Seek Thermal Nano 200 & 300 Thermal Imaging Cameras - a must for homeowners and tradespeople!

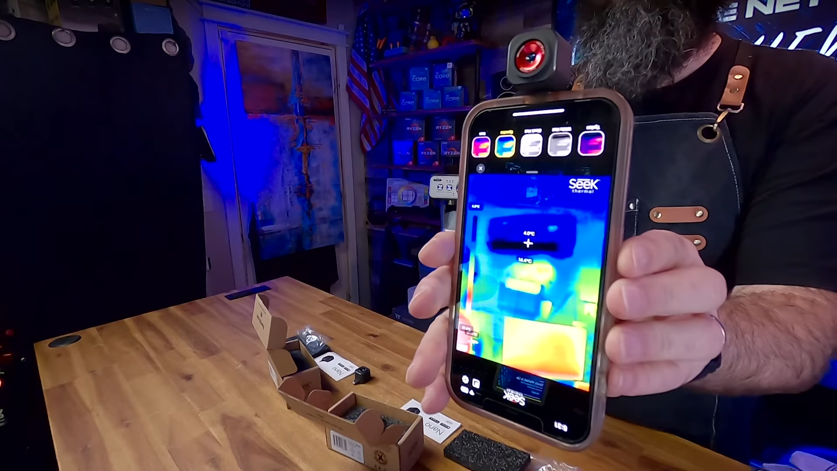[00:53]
Now the cold spot, my air conditioner up there is cold. My computers down there are all warm and you can see this is the Seek Thermal Nano 300 right now.
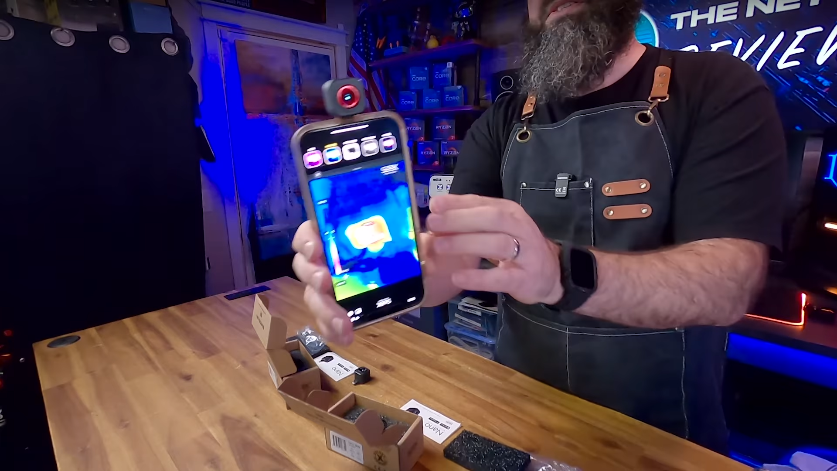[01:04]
It's giving me the hottest and coldest points in my studio right now including looking at the same camera. There's my GoPro that I use for the studio. There's my laptop. So you can use this in your home to find drafts.
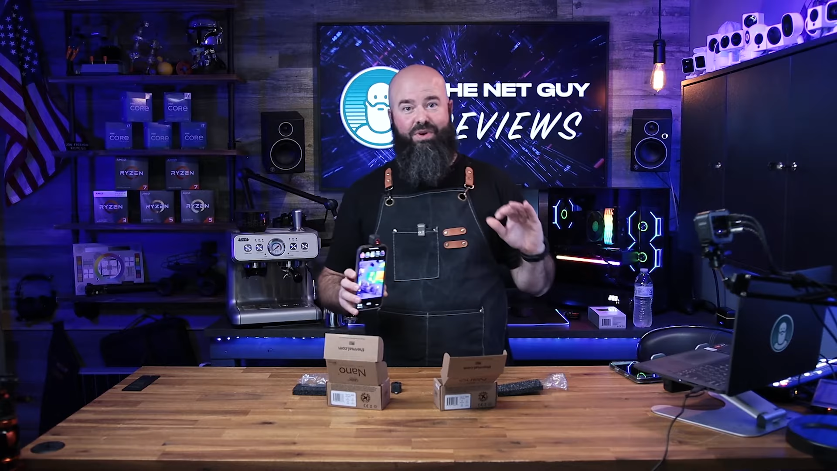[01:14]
We're coming into the winter. If you're wondering why your house is always cold, you grab this. You don't necessarily need the resolution. People are like, oh, it's, you know, 0.1, 0.2, 0.3 megapixels, whatever. You don't need that same camera resolution when you're looking thermally because you're looking just for hot and cold. You're not looking for fine detail.
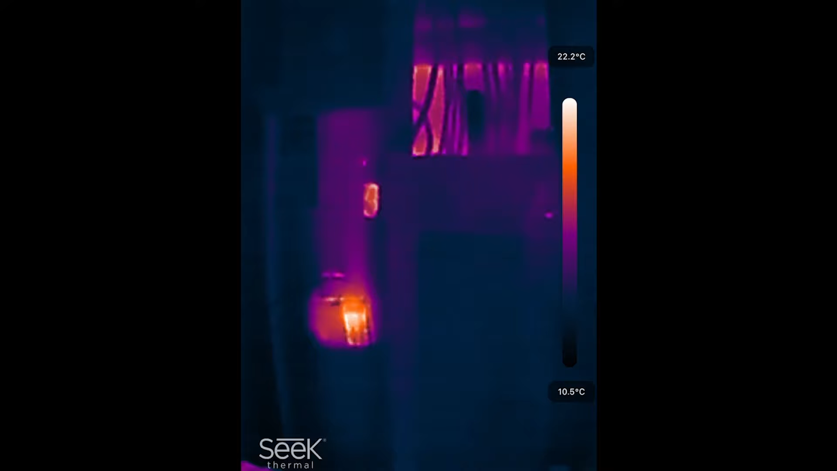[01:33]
On screen: scale top 22.2°C, scale bottom 10.5°C
This is a thermal image that's taken in my garage against an outside wall of my house.
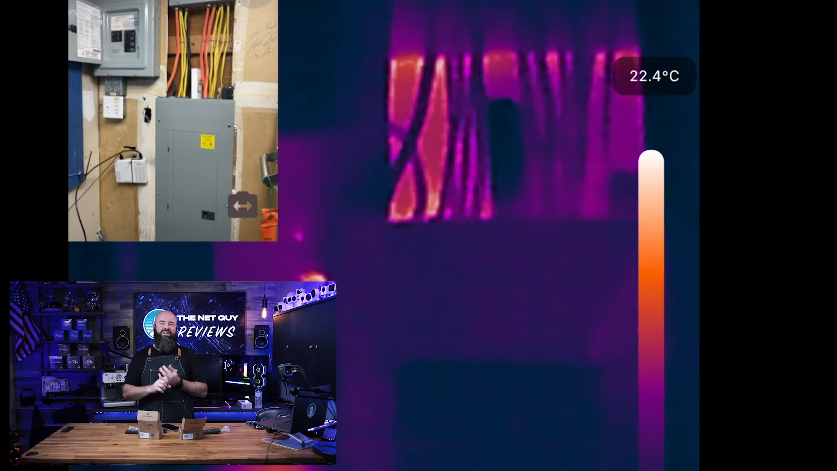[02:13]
On screen: spot 22.4°C
If you're an electrician, if you're an HVAC, all of those trades could use these seek thermals. This is when I open my circuit panel. If you're looking to see what kind of circuits in your house, maybe you're getting loaded or have a lot of load on them. You can see the color right there of that circuit breaker is 17.8 C. So not incredibly hot. And you can change this to Fahrenheit scale in the app. If you want, this is an outside wall to my house. And so the sun was beating on that wall over there. We haven't patched above the circuit breaker yet.
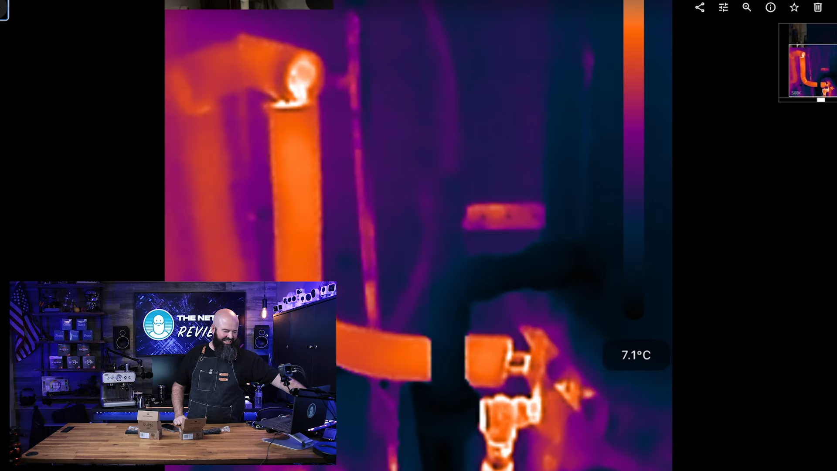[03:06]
So it's going to be a little bit less resolution on the thermal. This one is actually my hot water tank. That thing that looks glowing coming out of it is actually insulation
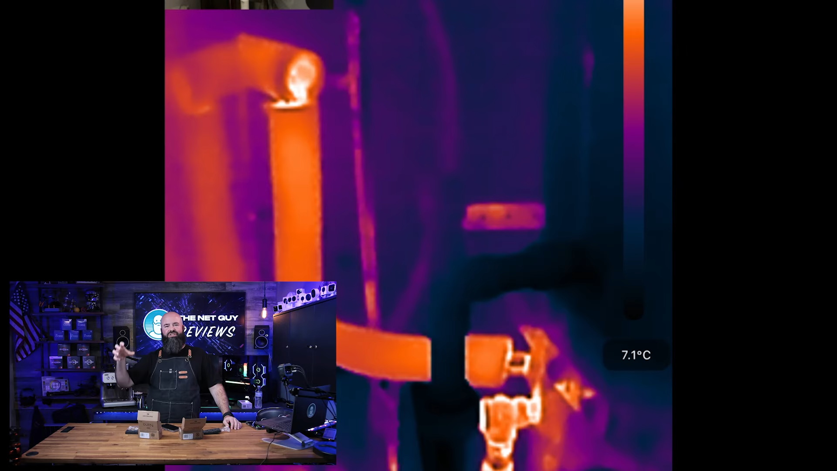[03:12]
around my water tank here and the expansion tank there.
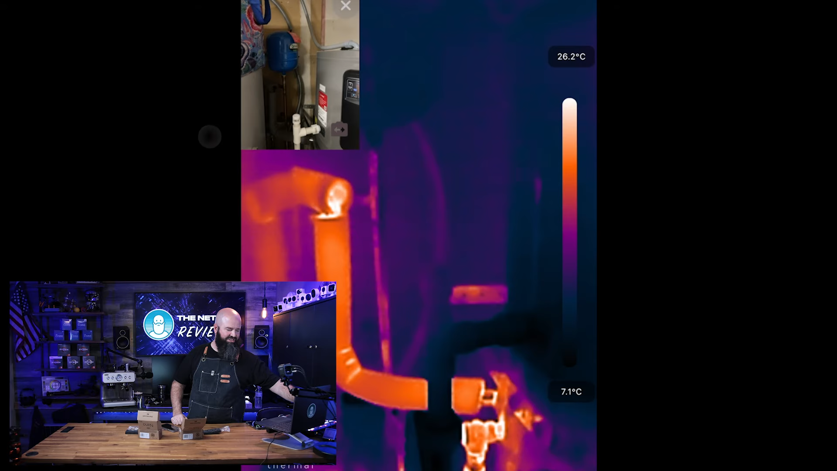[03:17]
On screen: scale top 26.2°C, scale bottom 7.1°C
So the expansion tank's cold, the condescent line's cold, but you can see where the hot water is coming out. So lots of really cool features in the seek thermal world.